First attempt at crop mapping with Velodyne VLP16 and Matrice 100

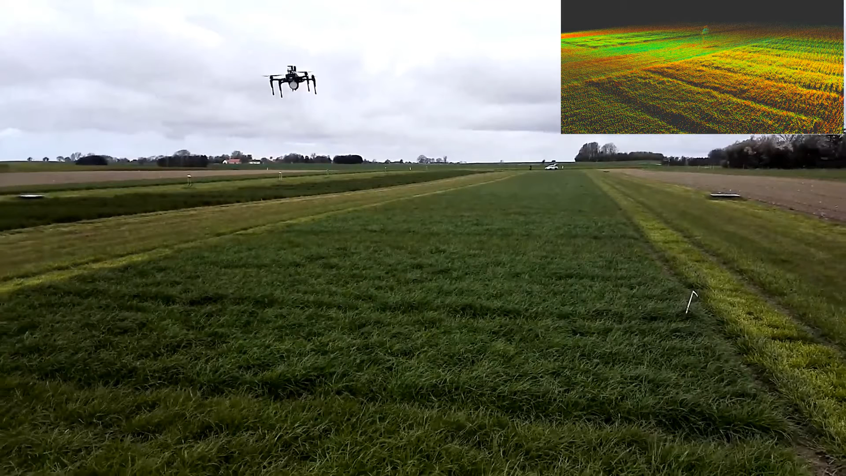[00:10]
My name is Martin. In this video I'm going to show our first attempt at mapping crops in a field using a Veldine lidar and a drone from GGI. The research is part of the future cropping project and the intention is to use the measurement data to estimate the amount of biomass in a field.
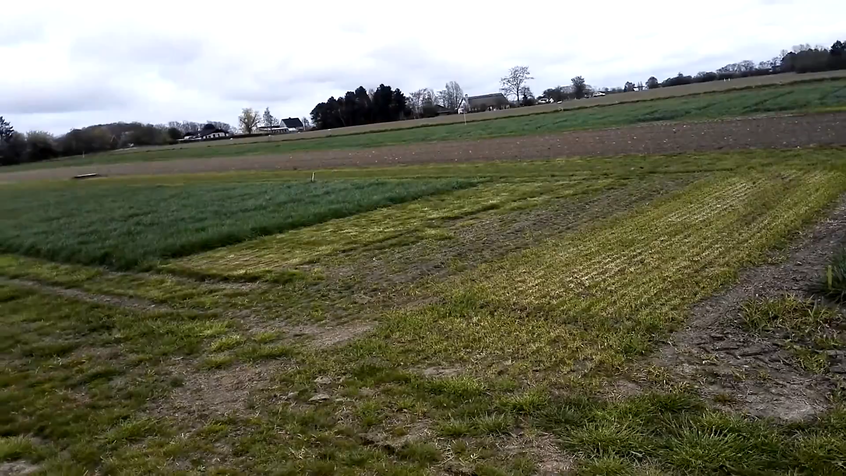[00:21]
When we are flying over the field we are using the measurements from the lidar to record the surroundings in relation to the drone.
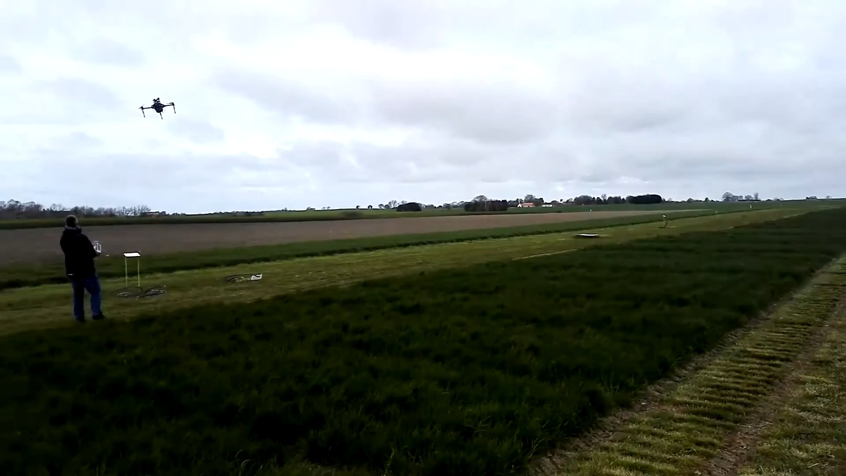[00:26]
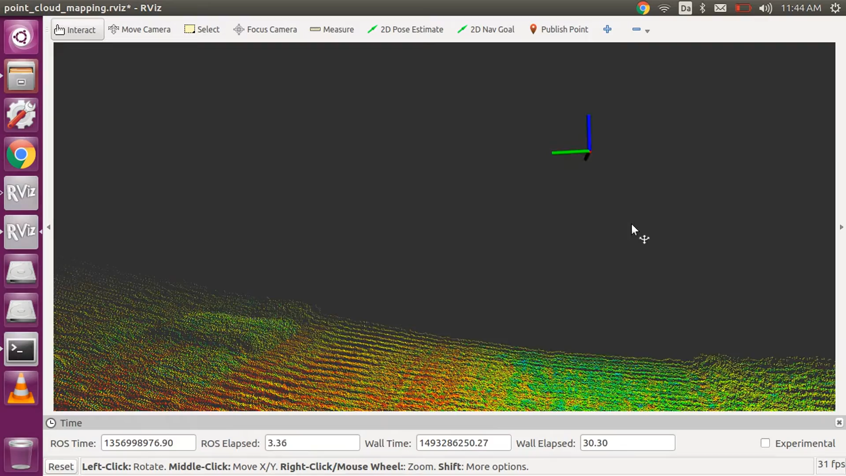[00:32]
Currently we are mapping the recorded lidar data into a point cloud where it's possible to see the crops, the ground and the persons standing within the field. The color of each point represents the intensity of the measurement. Intensity is the return strength of the laser pulse that was generated by the lidar.
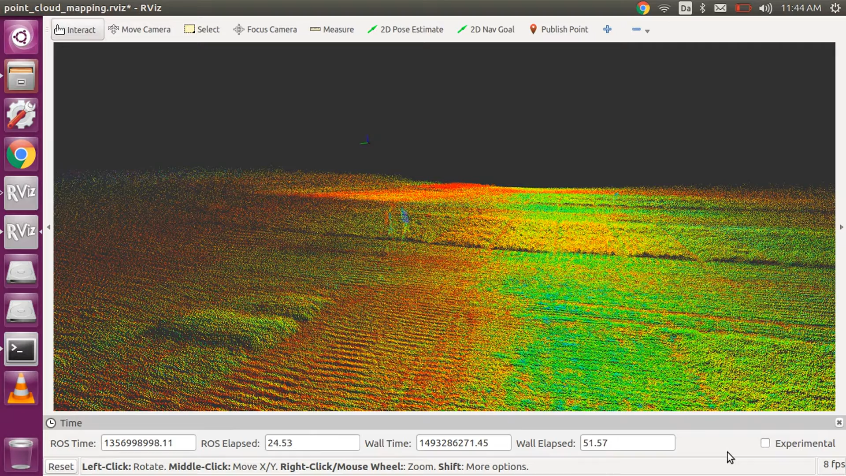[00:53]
Looking closer at the point cloud one can clearly see a number of well-defined parcels with crops and how they match the image in the upper right corner.
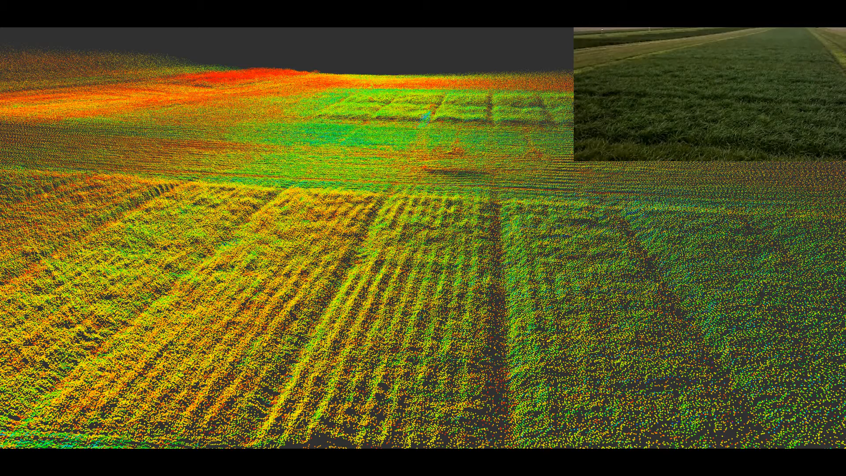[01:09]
We are using a Matrice 100 drone for the project.